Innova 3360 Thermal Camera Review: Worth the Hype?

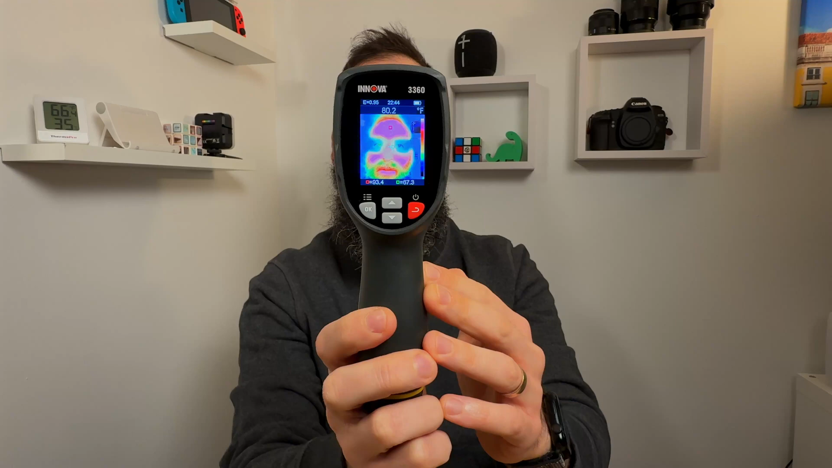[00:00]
I have the ANOVA3360 thermal imager and I'm going to tell you all about the features and by the end of the video you're going to figure out if this is worth it for you. You can use this thermal imager to detect various hot spots or cold spots in rooms that make sense.
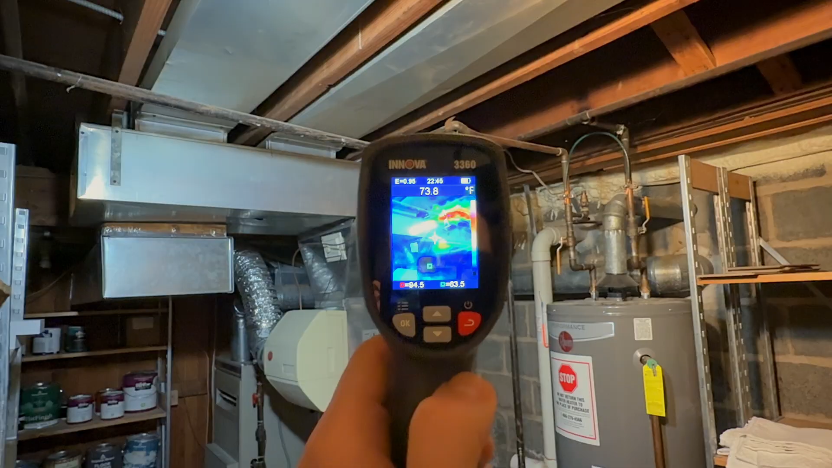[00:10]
On screen: spot 73.8°F
So for me this is a utility room so I'm kind of determining where all the hot spots are where you can see and then you can see some of the cold spots as well.
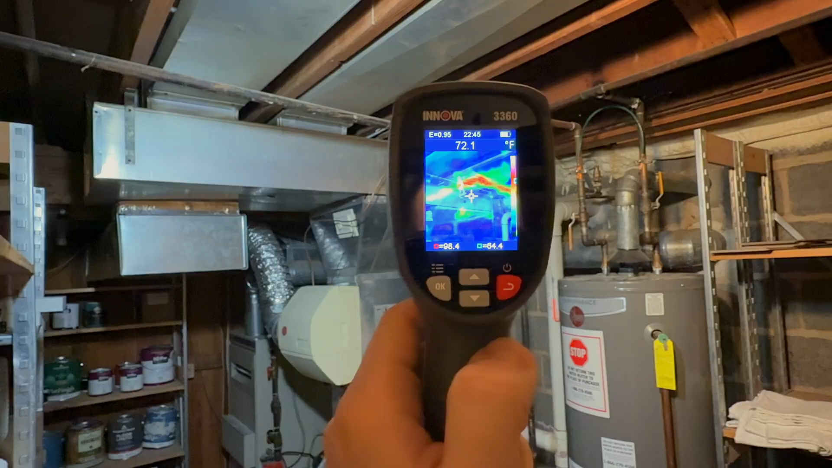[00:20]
On screen: spot 72.1°F
This is really helpful to use for windows and doors to determine if you need to update your weather stripping. You could also use this on the ceiling to detect anything like a water leak or unexpected cold or warm spots.
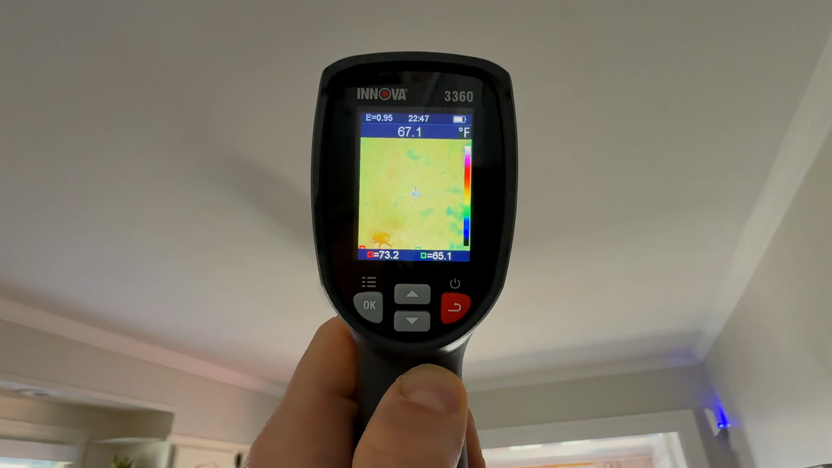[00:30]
On screen: spot 67.1°F
The interface for everything is pretty straightforward and I'm going to walk through how to use
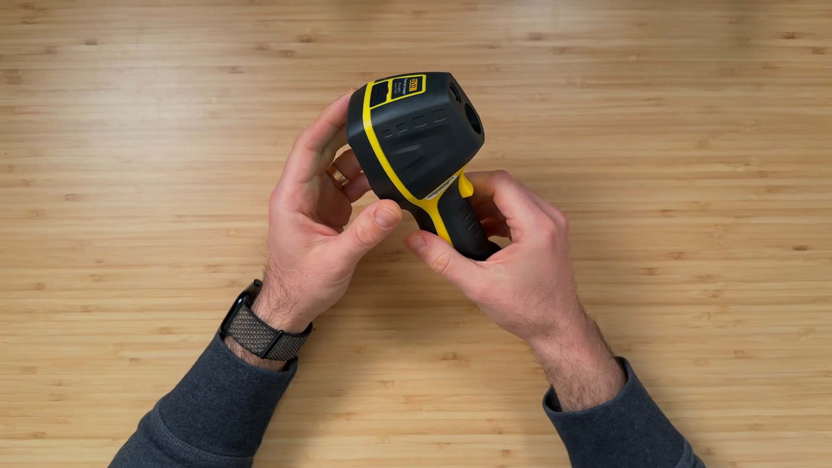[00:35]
it and then some of the menu configurations and then other things that you might want to know.
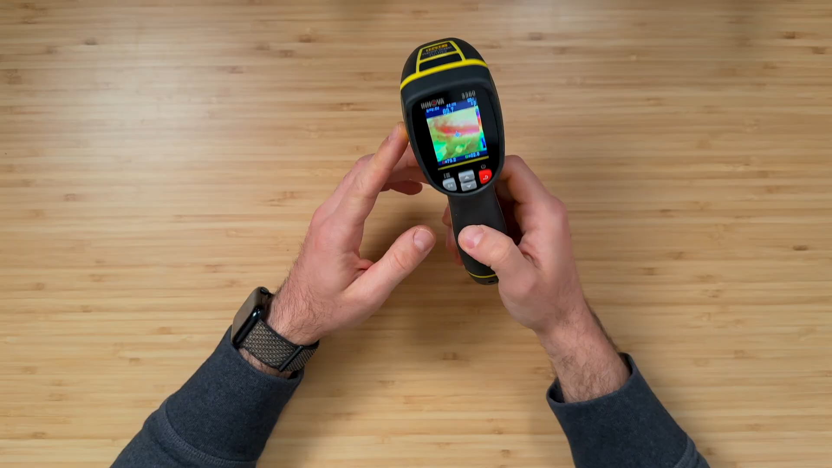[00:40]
What you do is you turn it on and then it's basically ready to go. On the screen here you have a hot spot and a cold spot on the bottom here and it'll automatically highlight based on where you're pointing it and this center crosshair is what you're going to see reference in this top number here. When you go into the menu you can change a couple things. So you can update the EMS which is basically what surface you're pointing this to. If you're finding that the like range of temperatures is not right you can kind of mess with this value.
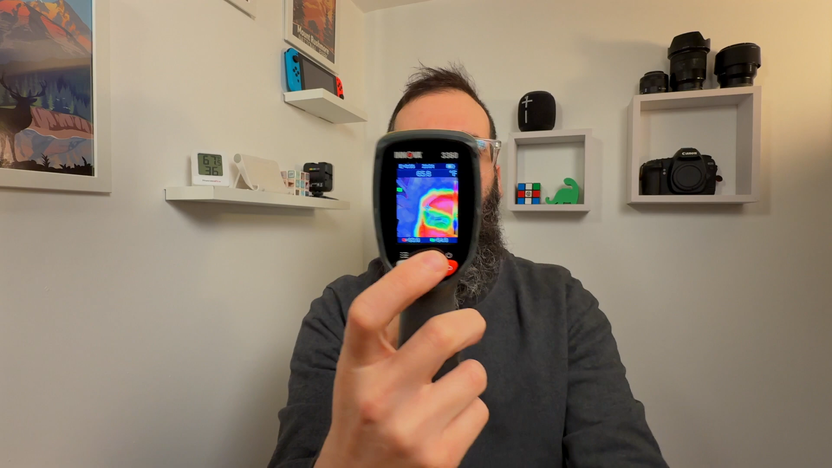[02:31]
kind of mess around with this to sort of get a clear picture of exactly what you're looking at. Anyway I hope you found this review of the ANOVA 3360 helpful.